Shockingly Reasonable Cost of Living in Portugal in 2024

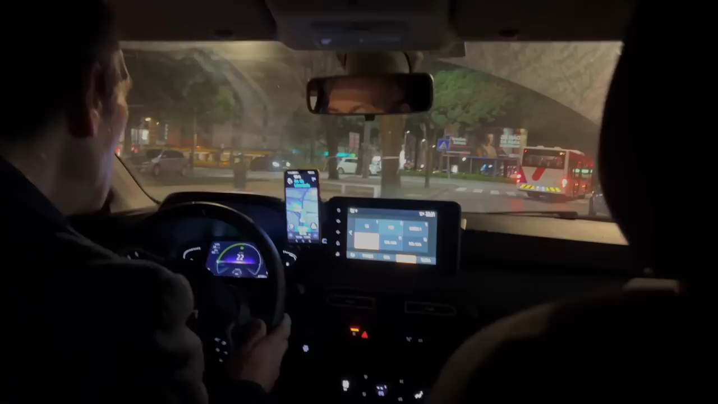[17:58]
We could have taken the metro home, but since it was getting late, we decided to get an Uber to get home faster so Sia could get in bed.